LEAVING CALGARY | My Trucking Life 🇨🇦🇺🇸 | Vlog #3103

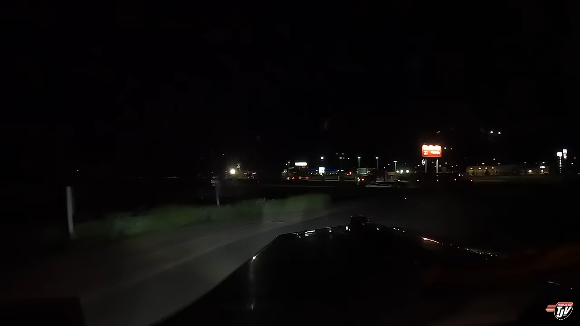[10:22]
I know you've been just looking out my windshield for most of the day. We're here in Brandon, Manitoba. I'm gonna pull into the Petro Pass here. They've got the cheapest juice on my route.
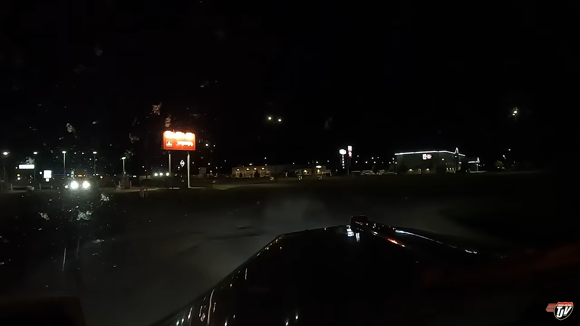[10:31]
I was gonna fuel at Flying J, but it's seven cents a liter more to fuel her up there than here. So, Petro Pass. Ding, ding, ding. You win. You win my business. Congratulations.